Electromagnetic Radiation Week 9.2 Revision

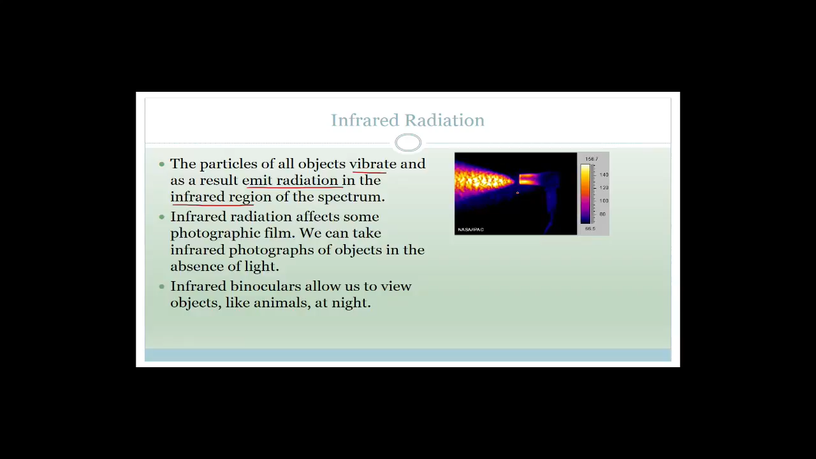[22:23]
And all this here is quite cool as well. But over there is the hot air. Okay. So we can use our infrared photography to take photographs like this. You can also use infrared binoculars or infrared a photographic paper to allow us to view or take photographs of objects or animals at night. Infrared goggles are actually often used in warfare for soldiers when they are trying to attack people at night.